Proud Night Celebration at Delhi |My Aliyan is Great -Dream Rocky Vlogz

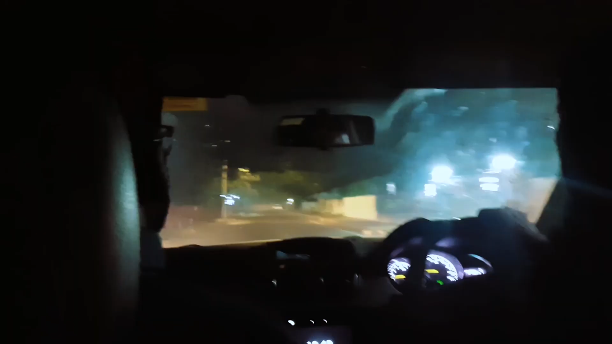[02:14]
നമ്മളിപ്പം പോയിക്കൊണ്ടിരിക്കുന്ന ഏരിയയിലെ ഇവിടെയെല്ലാം ഈ MPമാരൊക്കെ താമസിക്കുന്ന ഒരു ഏരിയ ആണ്.